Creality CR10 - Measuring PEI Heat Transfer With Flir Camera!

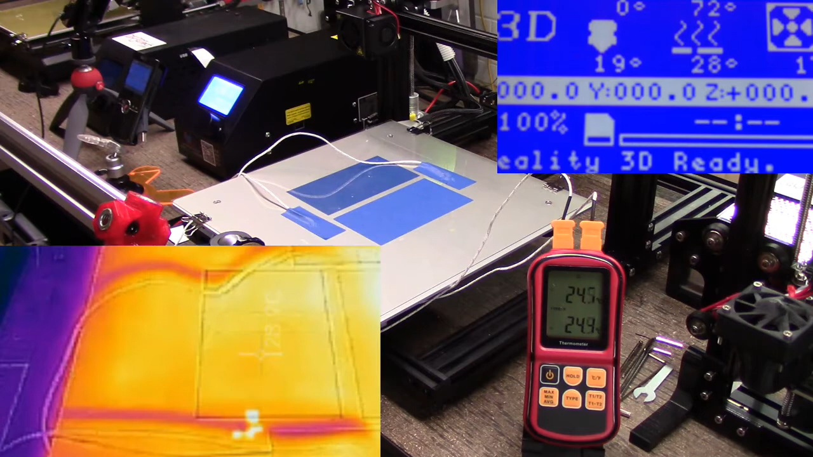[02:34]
It's only been about a week or so since that but they've updated the FLIR app so this is a little bit different a little bit harder to see. But one of the things you can definitely see is it's heating up over here far more so I kind of well I don't know if I wish I'd have moved the but you can see the so the bed temperature on this gauge here is what about 27 and I'm 32 on that and I really can't tell what I'm on this because it's white I might have to look when I'm in post production
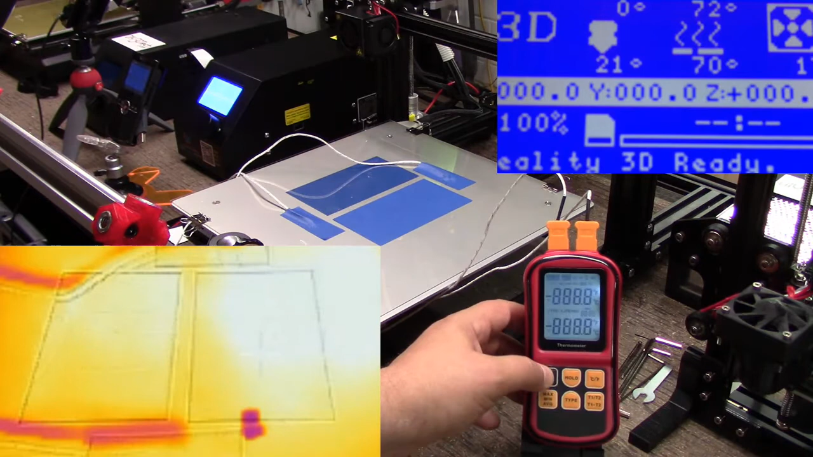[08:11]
looking this uh closer up as an overlay because again one of the pieces I'm having a hard time seeing it now I'm at 70 degrees on the controller um and this guy went to sleep on me let's wake him back up job's not done so I'm at 70 on the controller my at 71 now my actual probes are reading 60 I'm
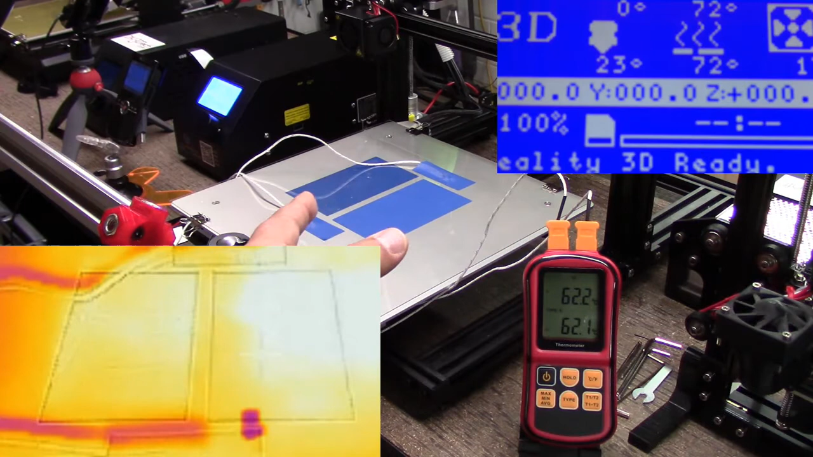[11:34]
about 70 degrees I'm getting about 62 I trust this a little bit more than I do the fleur actually because the fleur is going to be more of an estimate and it's also going to have other um factors now the other piece is I have these taped down so it is there's an insulative factor with the tape above it preventing the heat probably from escaping but I would think that would actually raise the temperature not lower the temperature and again I'm sitting at about 75 degrees on the PI where this is whoops if I don't knock the meter over is showing I should be at 62 so that's a pretty good size delta between the fleur
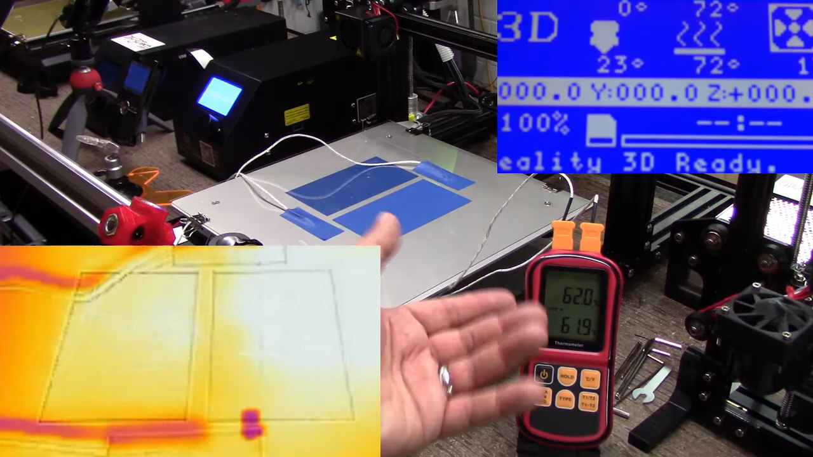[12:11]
and the uh the actual uh reading of this basically what I'll call mechanical it's it's electrical but you kind of get the idea uh direct connect now what I want to do is I want to move this back over uh to here and again I'm running about 75 so there's a thermally at least from the fleur these two look very close so there does appear to be a fairly good heat exchange between the aluminum bed and the PEI substrate which is actually interesting now I'm closing on about 11 minutes and you notice I I still haven't gotten
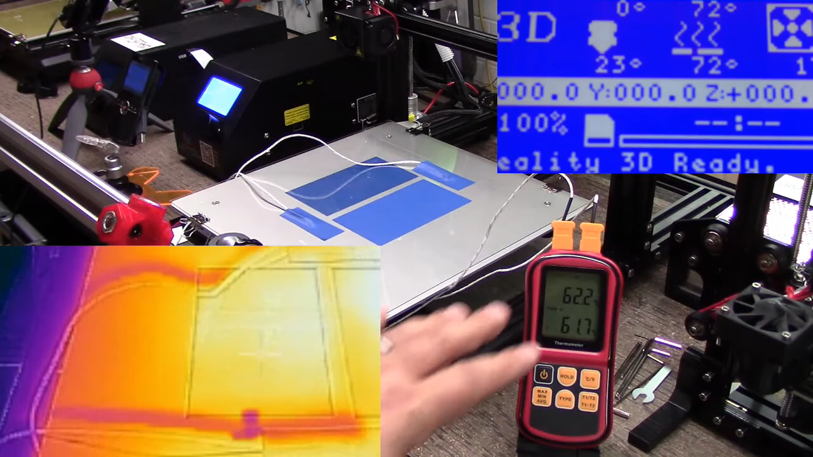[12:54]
any change so even even after it sits now what the I'm closing on 11 minutes so that's what uh three and a half minutes I really haven't gotten any temperature build mechanically or from the fleur either because I'm still again on the fleur about set depending where I read it here about 76 degrees and then 75 roughly 74 75 over here but one of the pieces you'll notice is that for some reason this time around uh this this is